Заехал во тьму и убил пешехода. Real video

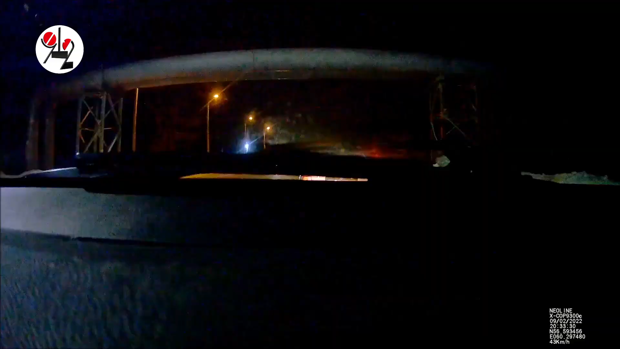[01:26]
что реально очень неожиданно напоролся на пешехода, который без светоотражающих элементов на одежде по краю дороги шел тоже в сторону Верхней Пышмы.